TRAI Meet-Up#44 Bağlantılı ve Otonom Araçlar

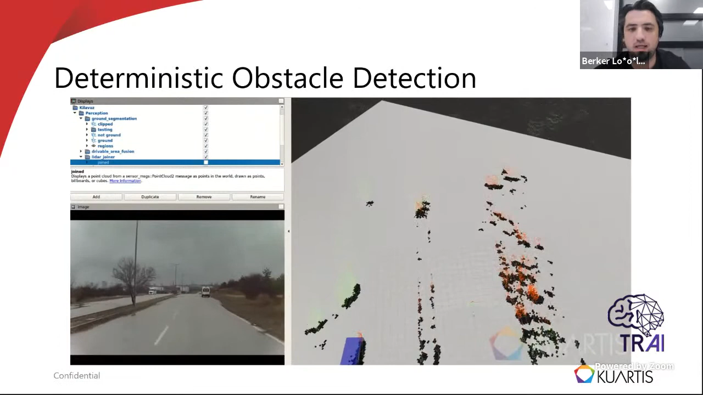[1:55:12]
Onun dışında son bahsetmek istediğim konulardan biri de Simultaneous Localization and Mapping.
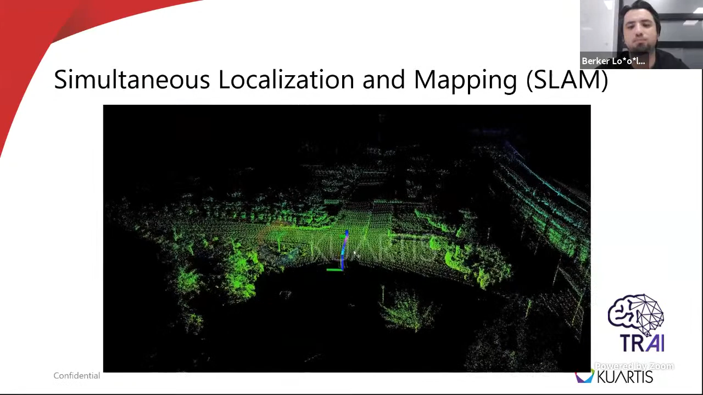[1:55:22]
Bu da aslında bu GPS'in ait problemleri için üzerinde çalışılması gereken dünyada robotik özellikle robotik üzerinde çalışanların çok iyi bildiği bir kavramdır.
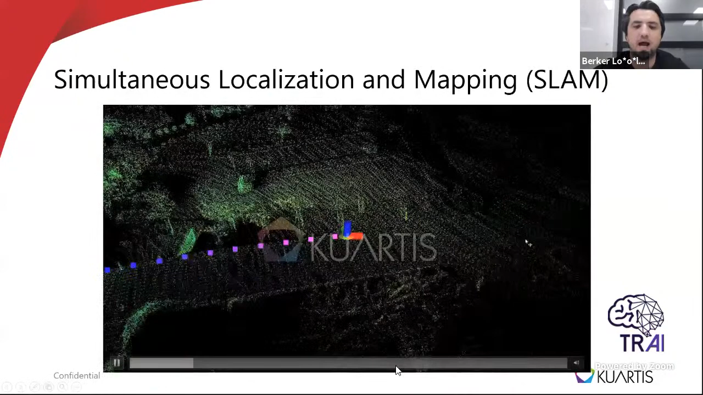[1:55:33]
Aynı anda hem etrafın 3 boyutlu aracısını çıkartıp hem de kendi konumuzu çıkarttığınız bir algoritmadır.
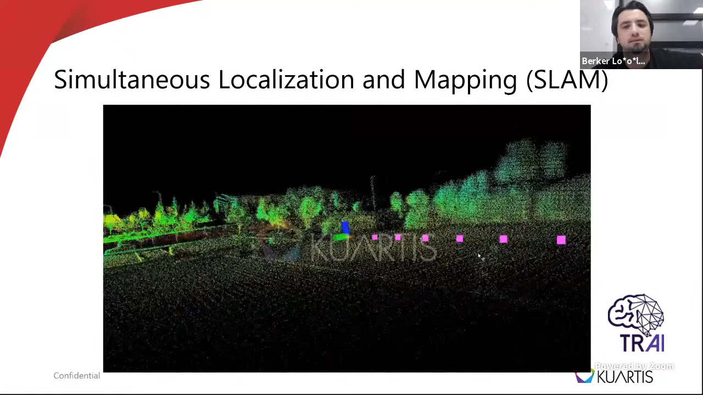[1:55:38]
Bu da üzerinde çalıştığımız konulardan biri diyebiliriz.
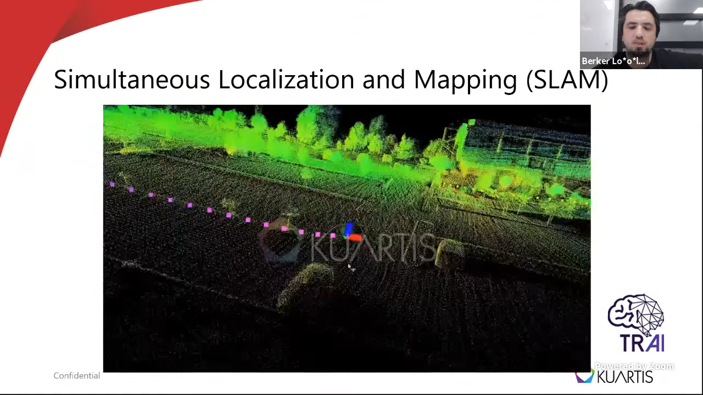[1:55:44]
Siz burası da zaten Ototeknokent'in otoparkı şu anda görüyorsunuz.